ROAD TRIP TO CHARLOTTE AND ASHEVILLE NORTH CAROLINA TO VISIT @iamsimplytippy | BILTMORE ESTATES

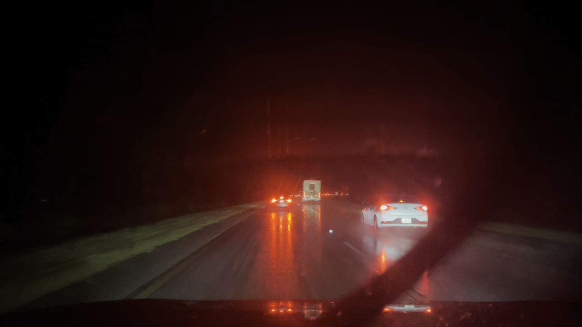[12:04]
about three hours and 34 minutes left this is the most absolute ridiculous thing i've ever ever ever driven in like i've never been on an interstate where they drive 20 to 40 miles an hour ain't no accidents it's 7 24 p.m i don't understand what's going on
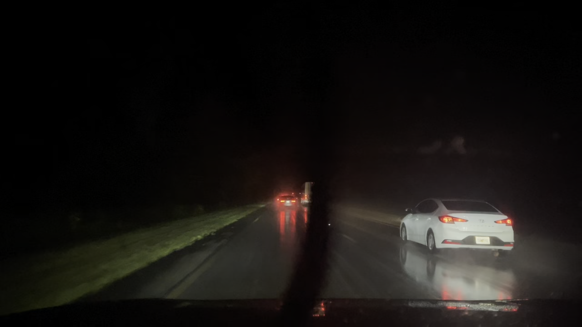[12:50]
and i'm telling you there is no accidents i ain't seen not not one accident since i've been on this road this is just i hope this isn't how they drive here but this is crazy yeah we got a little bit of rain it's not even really raining now let me turn the windshield wiper off but i mean they literally been driving this slow the entire time does it make sense now does it make sense now shit your sky or else things are getting intense now